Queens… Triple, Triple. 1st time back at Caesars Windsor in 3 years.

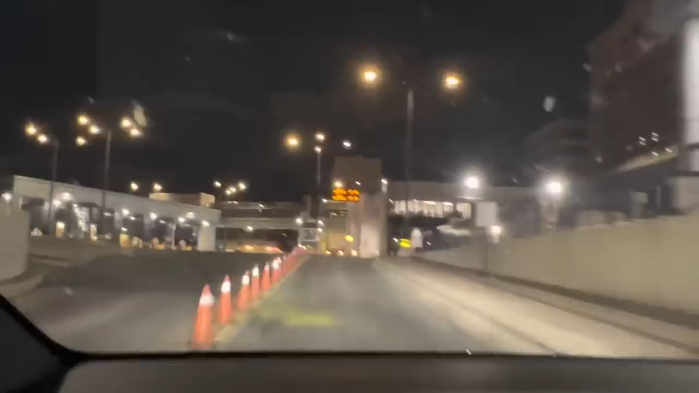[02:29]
And there you have it, right there. All traffic that way. Turn right onto Park Street East. Uh oh.